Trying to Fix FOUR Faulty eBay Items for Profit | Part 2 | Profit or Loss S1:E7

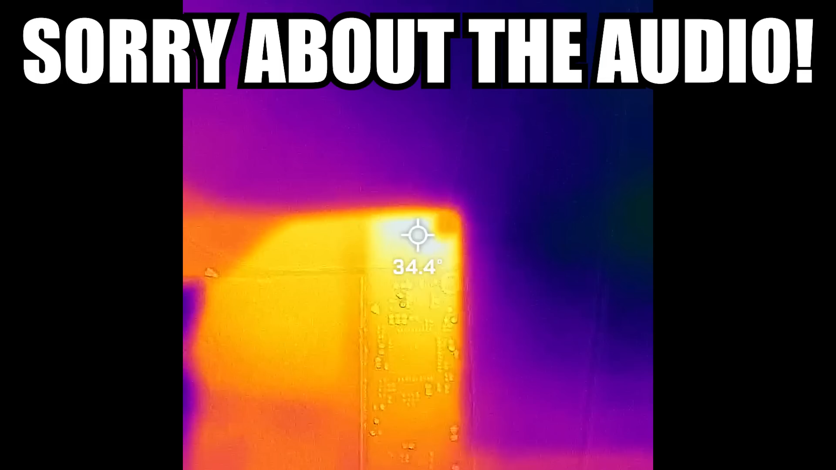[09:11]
And then when I take it off, I take it off now. You can see that the temperature falls right back down. To be honest with you, I think we found our culprit. I think it's this here, which is on the back of where we were just getting that heat signature.